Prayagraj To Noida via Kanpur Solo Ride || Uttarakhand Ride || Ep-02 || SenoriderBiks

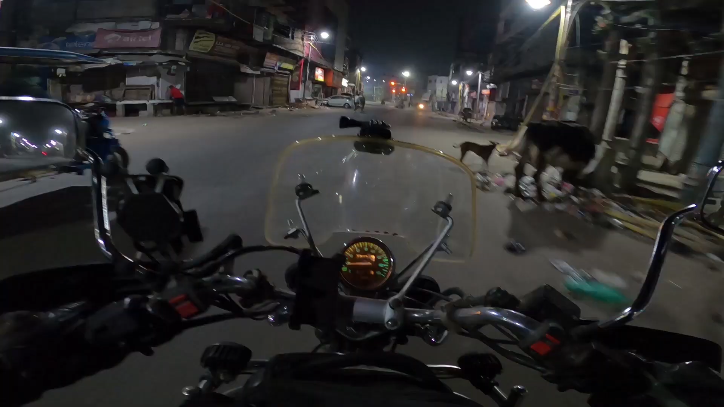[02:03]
लवली पीपल, टाइम अभी हो रहा है सुबह के 5 हम निकल रहे हैं यहाँ से, इलाहाबाद से, यानी कि प्रयागराज से। बेसिकली इस जगह का नाम है जॉनसन स्ट्रीट, और जहाँ पे मैं रुका था एग्जैक्टली उस जगह का नाम है कुछ विवेकानंद मार्ग।
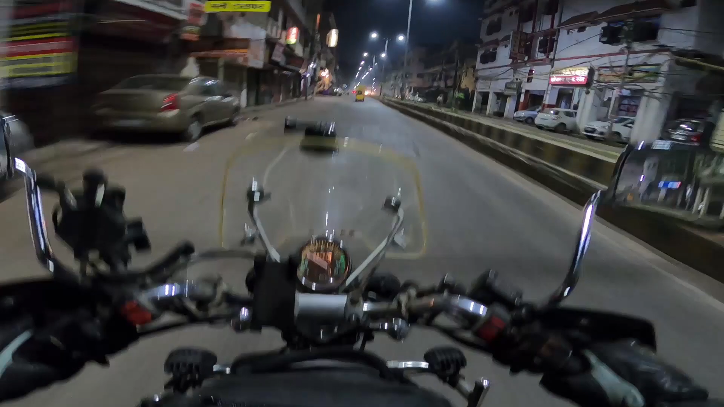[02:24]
बहुत बढ़िया लोग हैं, खाती दड़ी बहुत अच्छी की, बाइक क्या ध्यान रखा उन्होंने, यही सबसे बड़ी बात है मेरे लिए। बाय द वे, कल मैंने चलाया था 827 किलोमीटर्स, इसको मैं ज़ीरो कर देता हूँ पहले, तो आज का किलोमीटर का पता लगता जाएगा।
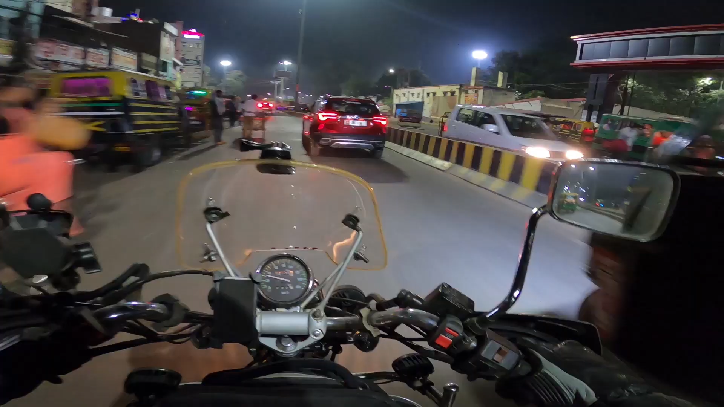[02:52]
शायद यही होगा, हाँ यही है इलाहाबाद स्टेशन। इलाहाबाद का नाम चेंज होकर प्रयागराज हो चुका है, 5-6 साल से ज़्यादा ही हुआ होगा।
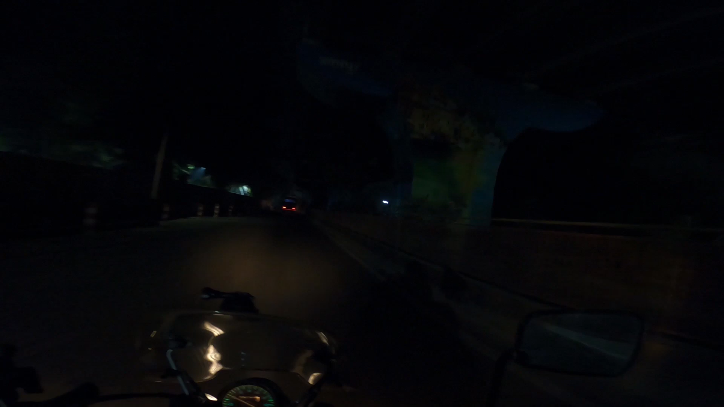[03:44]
क्या क्या लिखा हुआ है फ्लाईओवर पे, एक मिनट दिखाता हूँ आपको। ये लो, मिर्ज़ापुर।
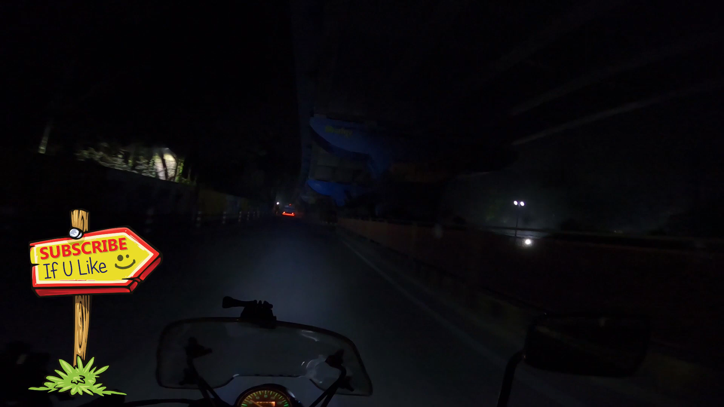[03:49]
ओह मिर्ज़ापुर, क्या बात, वाराणसी। एनीवेज मैं मिलता हूँ आपसे छोटे से ब्रेक के बाद हाईवे पे।
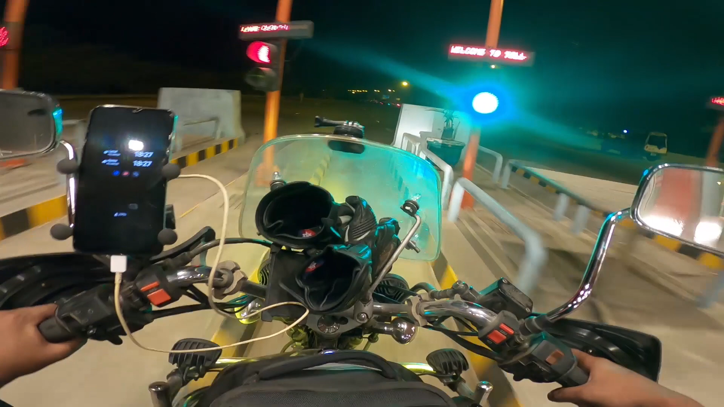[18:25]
एक्सप्रेस हाईवे पे ये तीसरा टोल गेट था। टाइम अभी हो रहा है 6:30।
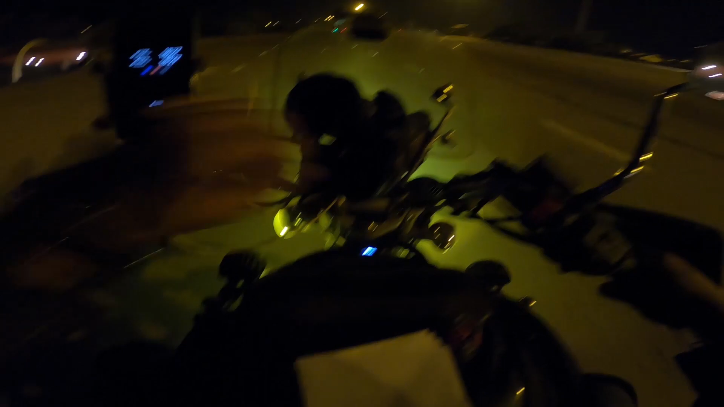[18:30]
आज के दिन के लिए मैंने अभी तक चलाया है 593 किलोमीटर्स ओनली।
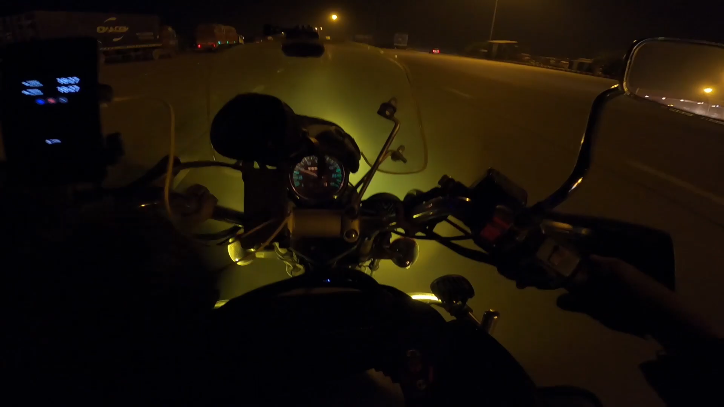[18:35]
मुझे सिर्फ एक ही चिंता है कि नोएडा पहुंचते पहुंचते मेरा पेट्रोल ख़त्म ना हो जाए।
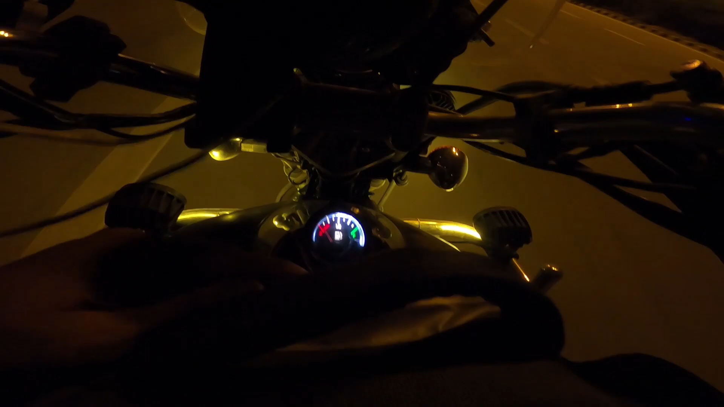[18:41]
यहाँ पे जो फ्यूल मीटर है देखो पूरा लो है, लेकिन मेरी बाइक अभी तक रिजर्व में आई नहीं है।
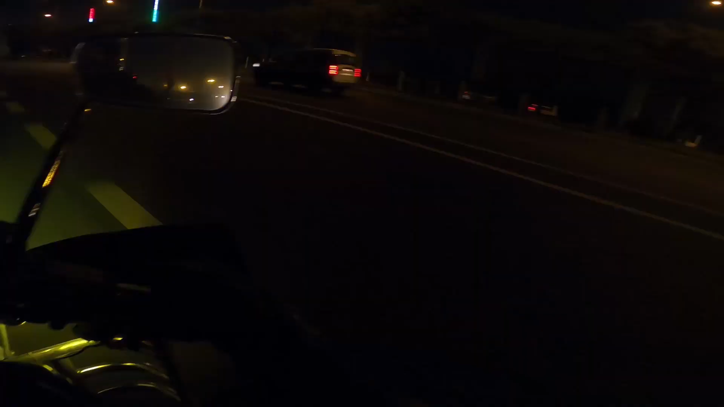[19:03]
सो दिस इज ग्रेटर नोएडा, नोएडा एक्सप्रेस वे। थैंक्स फॉर योर विजिट टू ग्रेटर नोएडा।